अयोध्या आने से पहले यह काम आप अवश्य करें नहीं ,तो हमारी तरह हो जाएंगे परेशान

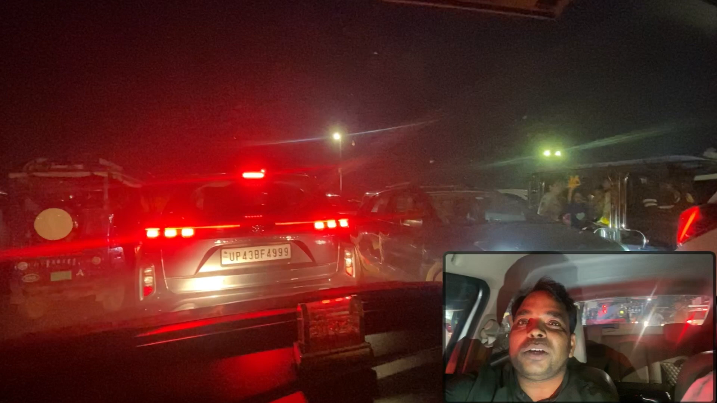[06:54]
ट्रैफिक में गाड़ियां रेंग रही है हम लोग यह फसे
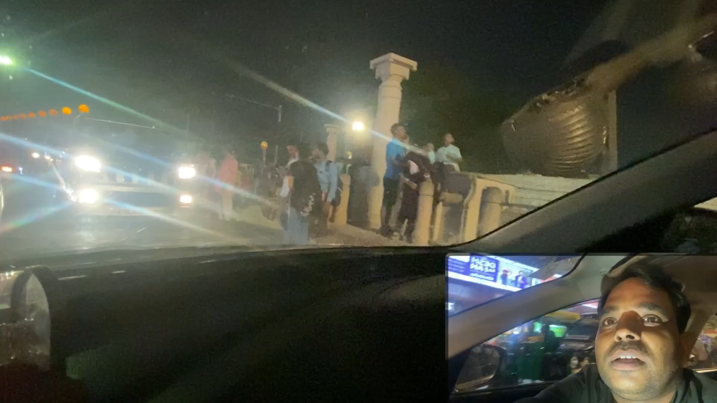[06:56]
हैं यह तेकि लतामंगेसकत चौक से हम लोग आगे
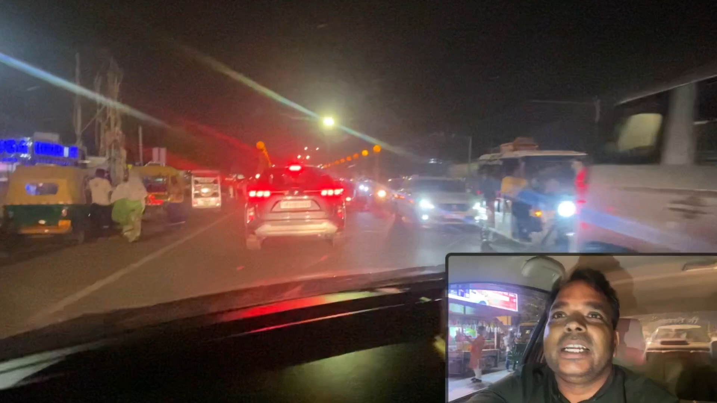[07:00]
निकल ले और यह सूर्य इस्तंब ने प्यार ने वे रहा है कितना म कभी आप आएंगे देखेंगे
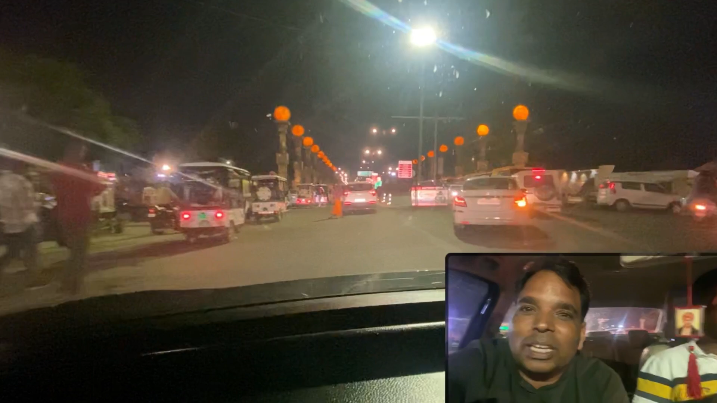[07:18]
कि एकदम सूर्य की तरह यह रोशनी दे रहा है एकदम जैसे सूर्य की लालिमा होती है
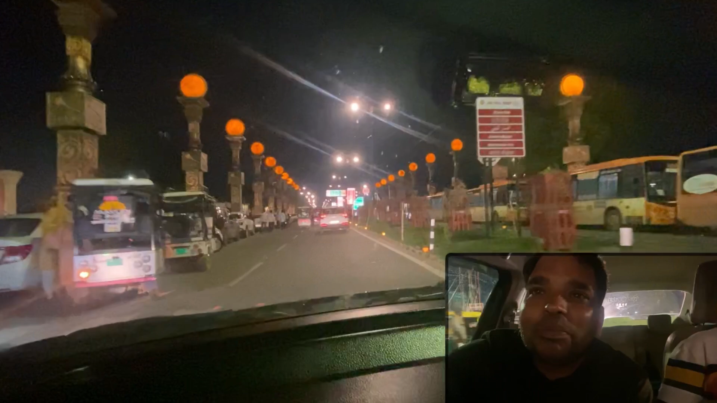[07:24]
बिल इल्कुल वैसे यह देखिए सूर्य इस्तंब से हम लोग निकल रहा है और कहीं रोड़ धसी नहीं है यार में तो परशान हूँ लोग काये थे रा